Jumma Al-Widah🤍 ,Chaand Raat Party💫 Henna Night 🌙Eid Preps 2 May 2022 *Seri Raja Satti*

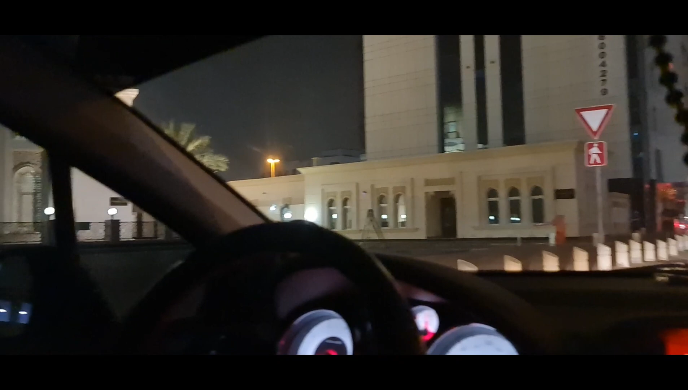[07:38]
بہت بہت دعائیں کی اور یہ جو ہے کائی صاحب کا سامنے لائبریڈی ہے اور اس کے ساتھ کائی